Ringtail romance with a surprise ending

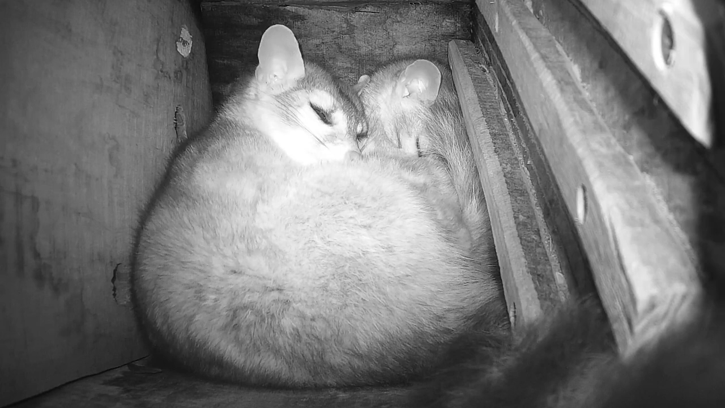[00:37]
they slept some more and kind of overstayed the time that they would usually, you know, be gone.
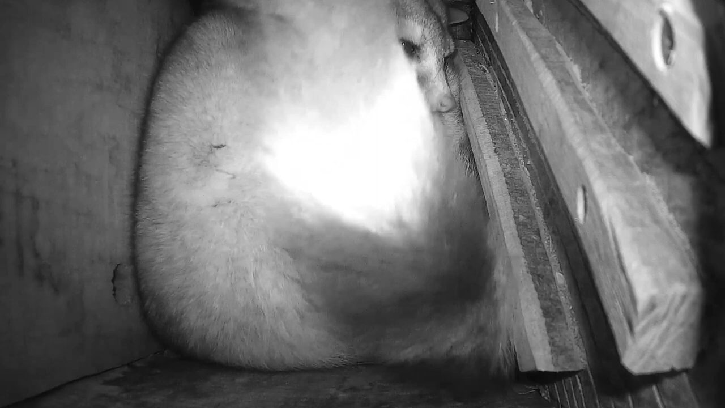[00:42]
They're nocturnal and typically after it's good and dark they'll get up and go. So, well, on this occasion they stayed here and it's about 11 p.m. in this and all of a sudden you could see that the one on the left there sensed something going on and suddenly things just exploded.
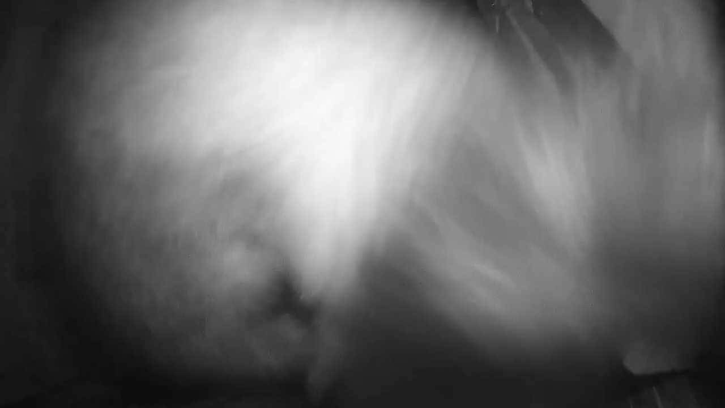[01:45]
was that a third ringtail had come in
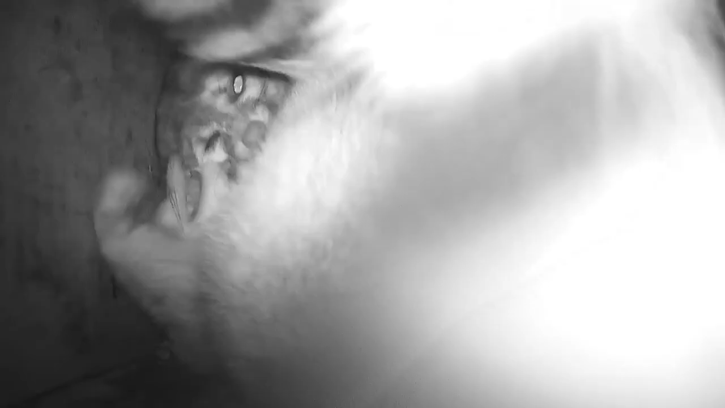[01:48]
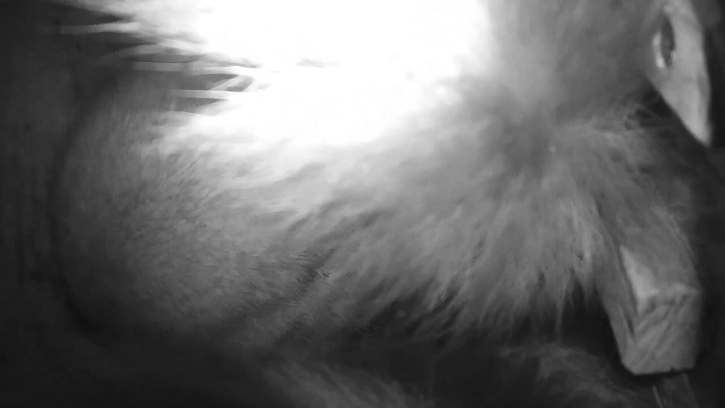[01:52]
and it was either that third ringtail's box and these guys were trespassers or it was,
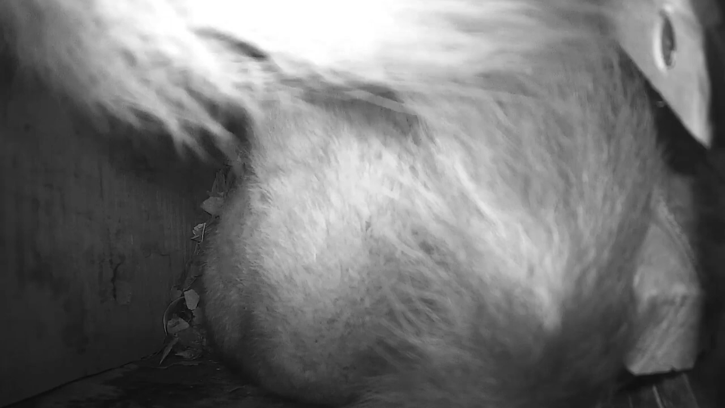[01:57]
you know, somebody's mate was with somebody else or something. I don't know what it was, but these guys were bound and determined to kill each other. And fortunately that didn't happen. Nobody got seriously injured that I could tell anyway, though they did at times on the frame by frame I could see that they were literally latched onto each other's throats.
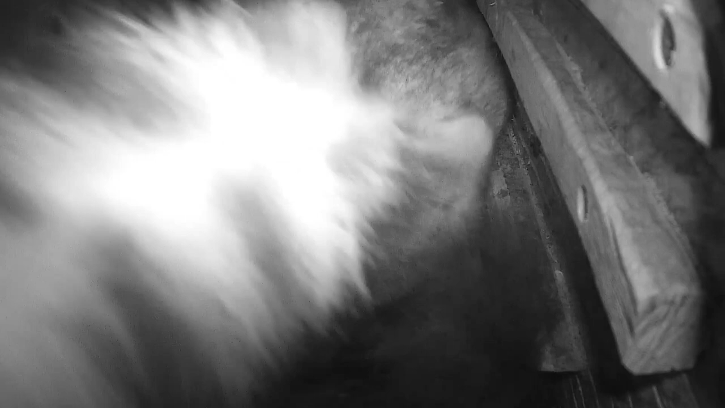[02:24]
And here one of them is going to try and escape out the door. One of the three is already gone by now. And then here goes one that's going to try and escape and the bottom one is going to say,
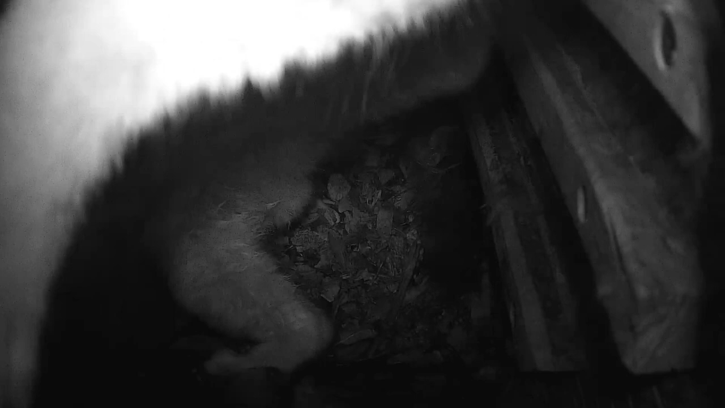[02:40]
uh-uh, you're not going anywhere, you know, got hold of you. And the top one there I think decides this is not good. I'm going to have to come back in and finish the fight somehow, which it does or it gets pulled back in or whatever, but then finally gets away, it's gone, the first still flying, but that was the end of it and we didn't see this happen again.